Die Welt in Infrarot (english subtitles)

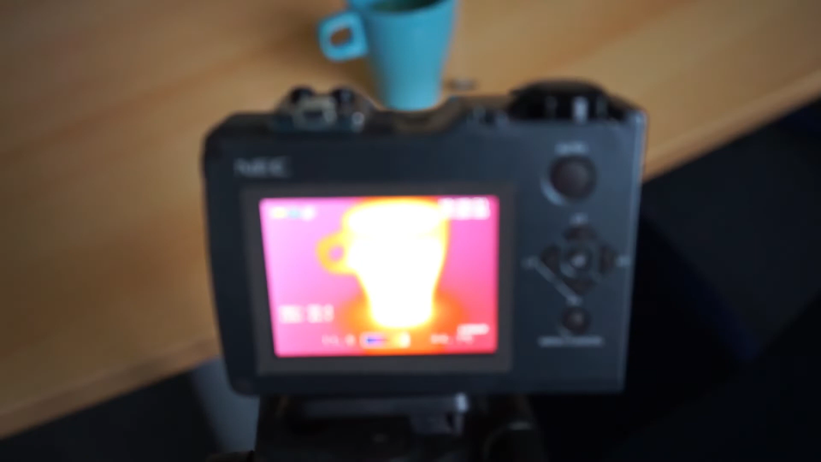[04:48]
Oberflächen und Körper emittieren Wärme unter anderem als Thermale Infrarotstrahlung,